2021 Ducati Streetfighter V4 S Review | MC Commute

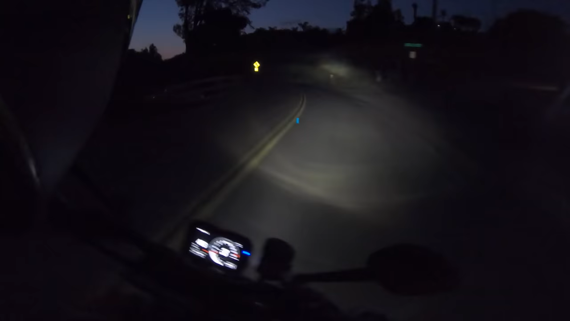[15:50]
We rode this motorcycle after dark. And I really like the LED head beams on this bike. They throw out a good spread of light. It really allows you to ride this bike hard at night. But I do have a gripe. This bike needs cornering head beams. For $25,000, it should have cornering head beams. Especially considering the insane handling performance of this bike.